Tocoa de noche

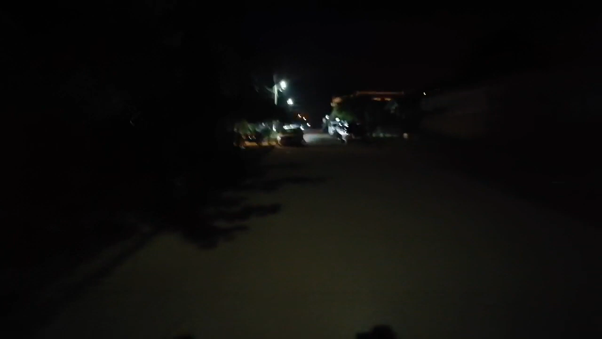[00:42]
Estaba loco, hermano, que bonita ahí. Hermano, bien sobado, yo. Aquí tendría que haber dos lámparas, pero no hay una. Y una parte, mira, oscura, otra.
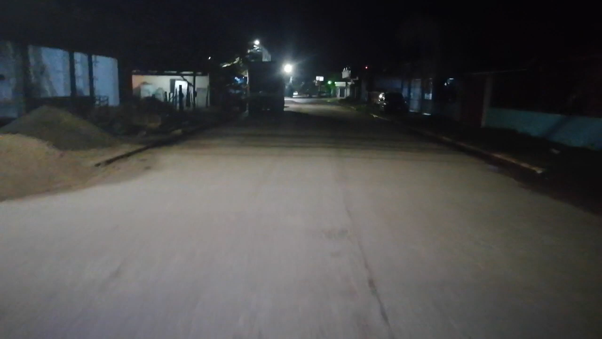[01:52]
Vamos por la escuela Esteban Guardiola, una de las más viejas de Tocoa.
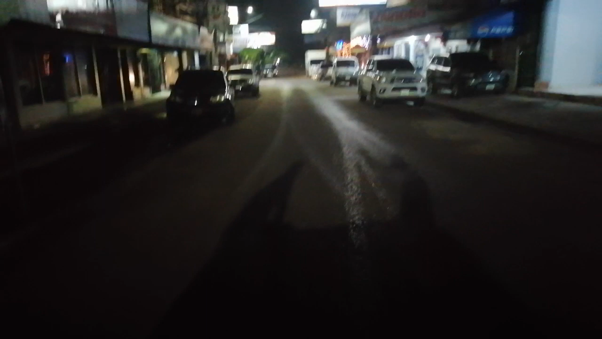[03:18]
Más. Es el hotel más grande que tenemos en Tocoa, el Hotel San Patricio. Estaba con el Pan País.